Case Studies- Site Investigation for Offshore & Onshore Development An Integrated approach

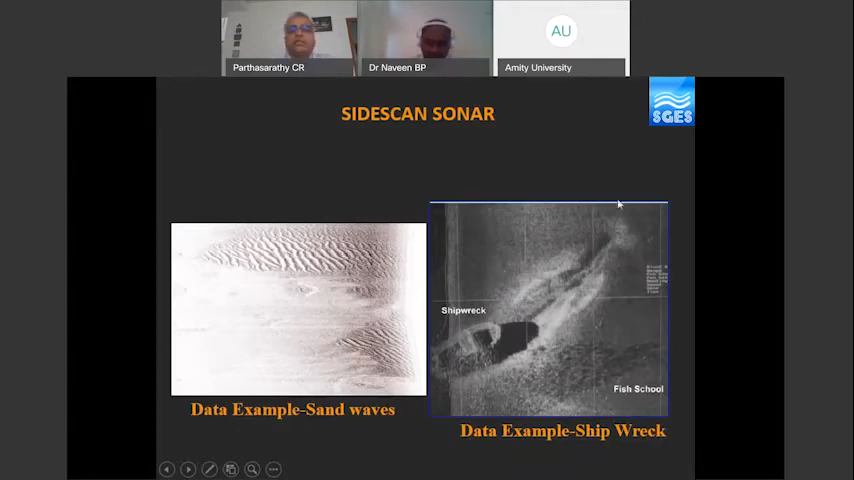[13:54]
So, the side scan sonar will be able to identify these things. Then, the sub bottom profile is to get the stratigraphy below the ground.
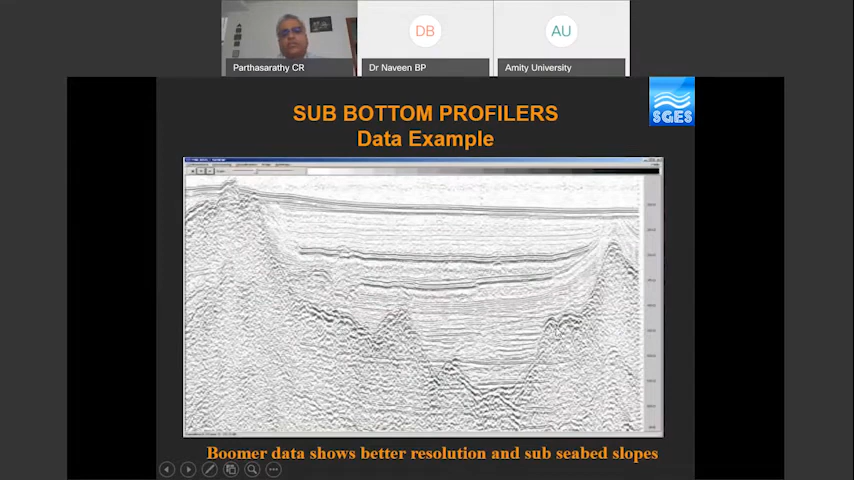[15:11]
Interpretation of this can be seen like this. Okay. So, this is a channel feature, which was a river flowing several thousands of years before.